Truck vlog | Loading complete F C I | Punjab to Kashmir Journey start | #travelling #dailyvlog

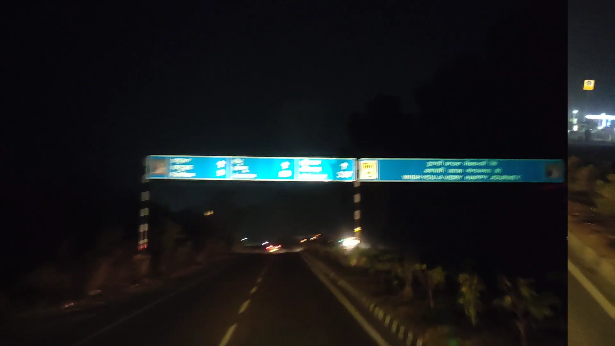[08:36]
तो सिरीनागर अपना यहां से है भाई 337 किलोमेटर रोड जंपू बेभी 88 था चाहे तो कुछ ही पाल में फिर से जैन के मेंटर हो जाएंगे अभी तो अपने पंजाब ही में यह हो गया हमारा भाई लखनपोर वाला टूटा बूटा सब लॉट है
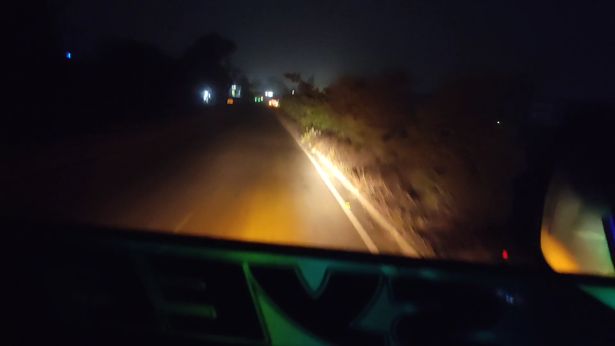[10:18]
चल रही है अपनी गाड़ी आगे आगे और पहुंच आएं बरी
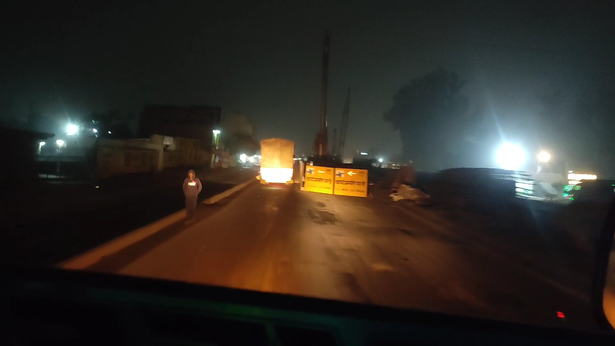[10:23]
बरिम्ना में यहां पे भी फलाय अवरू का काम चल रहा है क्योंके स्मार्ट सिटी जो बनने वाली है अपनी जम्मू भी सिरी नगर भी बनेगा स्मार्ट सिटी और फिलाल तो जम्मू
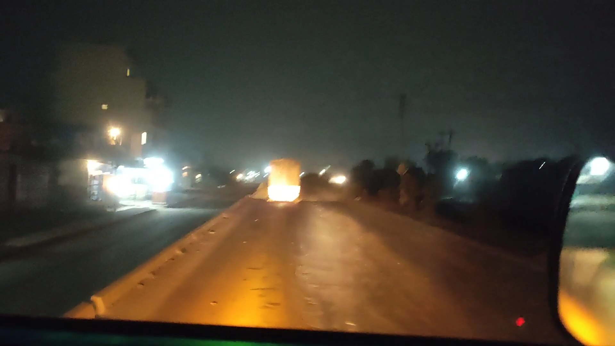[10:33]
में काम नी खतम हो रहा है सिरी नगर की तो बात ही नहीं है बाकिस गाड़ी में नाइस थोड़ी कम